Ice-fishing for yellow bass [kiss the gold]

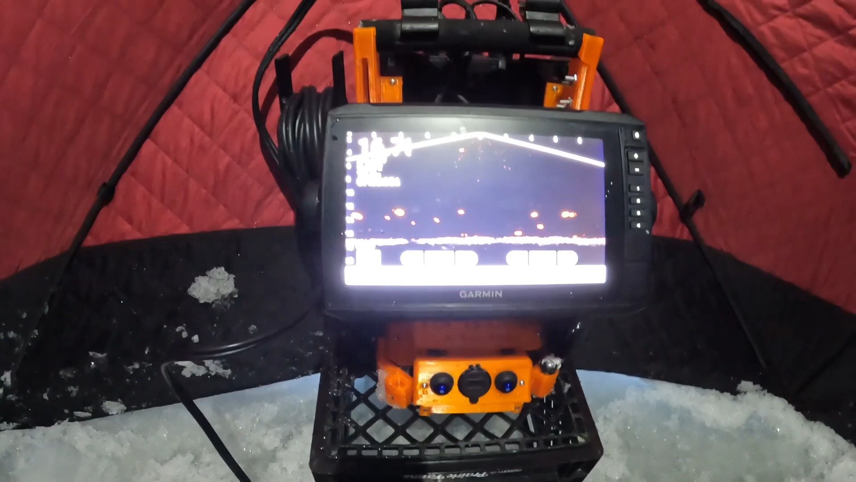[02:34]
So now actually moving around right now. This is Henry's bait. Oh yeah, you can see it really well now. Right here. Let me look at all of them. Yeah, we are just on top of them. Now cruise around right now. Oh, there's one coming. Here comes one. Yeah, just so hold still though. Like when they are coming, you gotta hold he's still. Coming. He's coming. That's a nicer one. Hold still. Shh. Hold still. He's coming. Yep. Got him. Ooh, oh no, he passed by. He's passed. Nope, which is fine. Which is fine, but yeah. I know they're all here. But anyway, I'm gonna get ready to go fishing.